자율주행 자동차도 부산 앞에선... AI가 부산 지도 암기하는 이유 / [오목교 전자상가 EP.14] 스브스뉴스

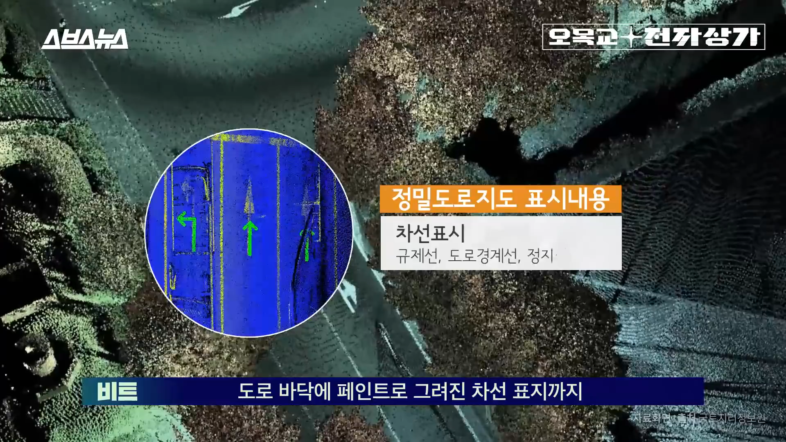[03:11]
사선 표지까지 모두 3차원으로 심지어 위치 정확도는 센티미터 단위로 구현되어 있습니다.